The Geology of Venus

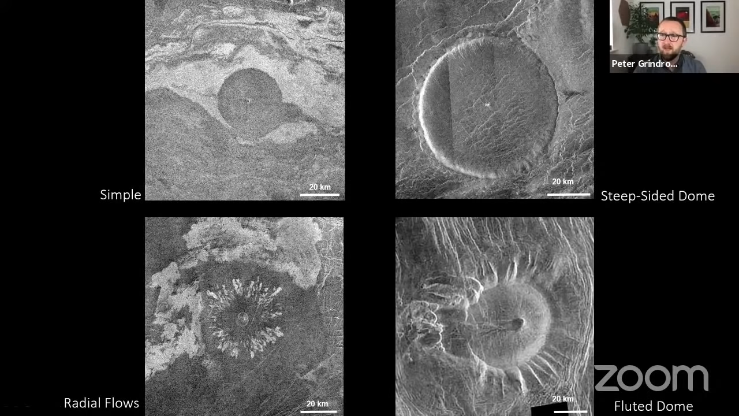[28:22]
So we see those caldeira at the summit of a lot of the volcanoes. And then kind of a strange one on the bottom right, something called a fluted dome. We're not sure how these form, but probably through collapse and possibly landslides on the edge of the steep sided domes to form these kind of patterns that we call flutes.
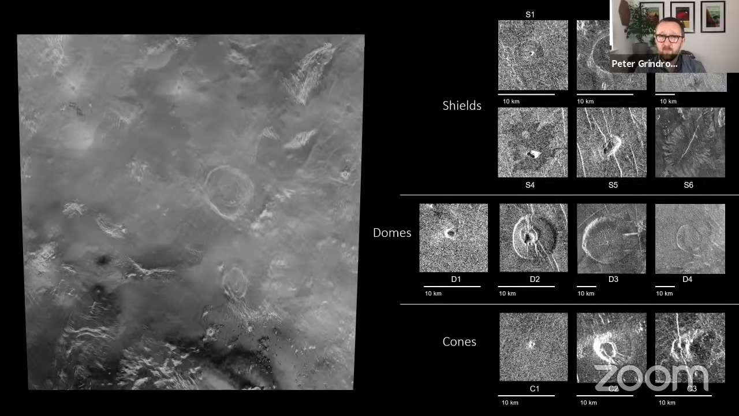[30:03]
It's a fairly boring part of Venus, although nowhere is boring on Venus, is my opinion. But as it goes, a pretty standard average, is a better word, area of Venus. And again, for a sense of scale, this is how the same map would plonk down in that image. You can see it's a bit bigger this time than the UK and Ireland. And if you spend six months of your PhD looking at every single pixel and mapping every single small volcano,
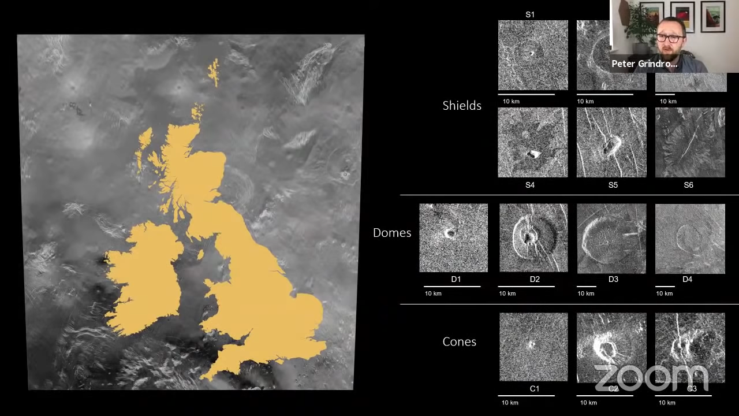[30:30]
what you'll see is that there are probably at least about 3,000 small volcanoes in this very average, boring area of Venus alone. Now, that's interesting because we don't know if these are active or not. This is one of the really key messages to take home from Magellan is that it gave us a kind of snapshot in time. It was very difficult to look for changes in this radar data.
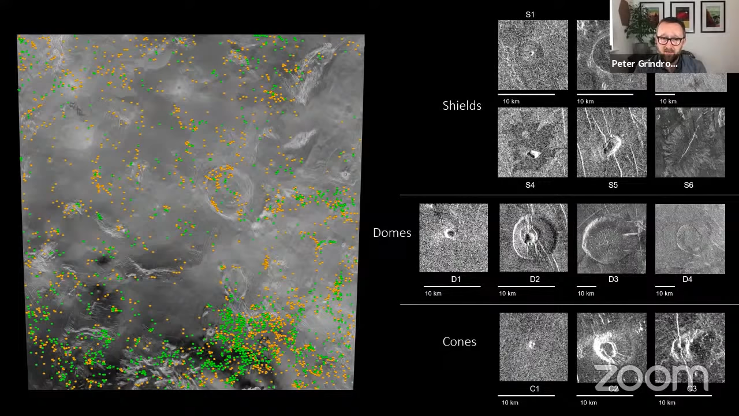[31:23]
And if you were to scale up, for example, this typical area to the whole of Venus, then we'd be looking at something like a million of these small volcanoes over the entire planet, which is incredible when they are kind of when you think about how they interact with the other volcanoes, too.
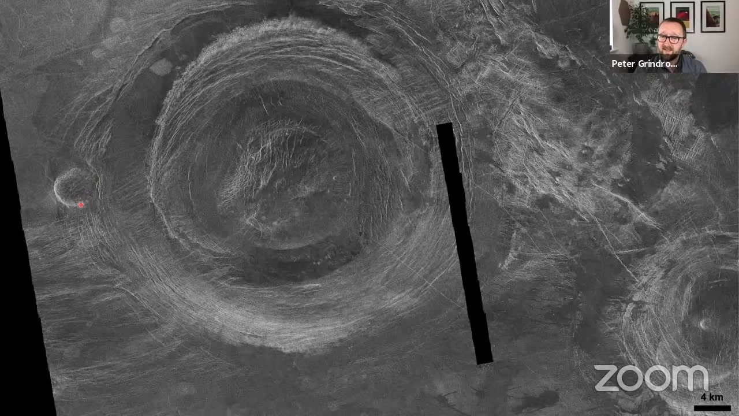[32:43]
And there's other things, other features we'll see there that are often associated with small volcanoes. There is one of those steep sided domes on the left hand side there as well. And there may well be a smaller coronae down here in the bottom right as well. And so the shape of these varies quite a bit as well.
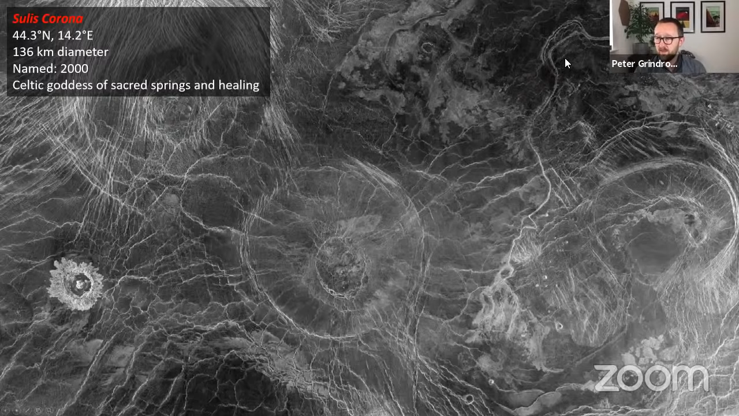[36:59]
must have taken a very long time as well, long enough to kind of change its path. And we see those over Venus. They're extremely interesting and we don't know how they form. And in this case, it looks like there's some deposits at the end of it. It may well have been depositing lava at the end as well. So that is very strange. OK, carrying on with the whistle stop tour of the features. So just to make Caroni even weirder, some of them have these very distinctive radial kind of spoke like, looks like the spokes on a bike, fracture patterns that I would call a radially fractured center.
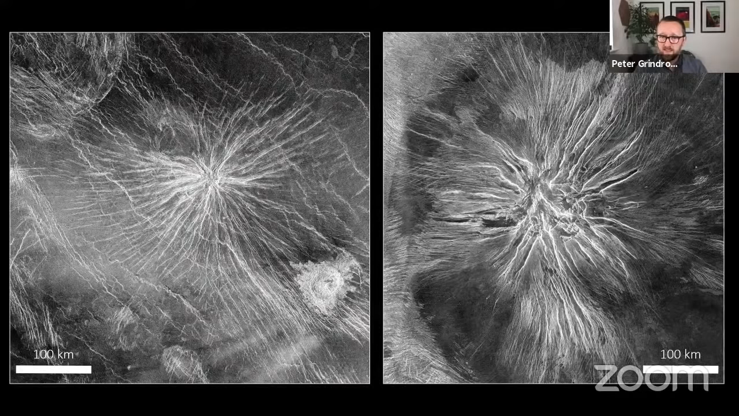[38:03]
And this sort of pattern is what you'd expect from a magma chamber in the center and those dykes spreading off in all directions. And these fractures may well just represent an early stage, you know, the wee baby stage of Caroni. And although we think there's no plate tectonics on Venus, it's a single plate planet, although there may well be some limited cases of plate tectonics.
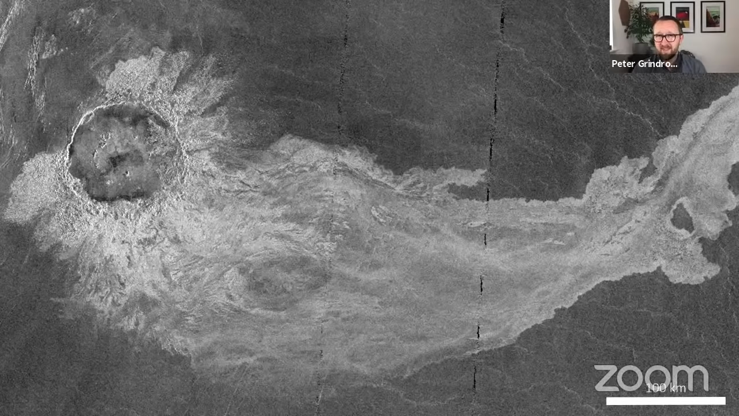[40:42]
And this is a bit of a puzzle because although Venus is hot, it's only 500 degrees or so to melt that basalt, those lava flows. It actually takes, you know, over a thousand degrees. And so it shouldn't make much difference to the melting of the rock that it's hot on the surface. So we don't know how these lava flows form. Why do these impacts create such huge impact melt flows?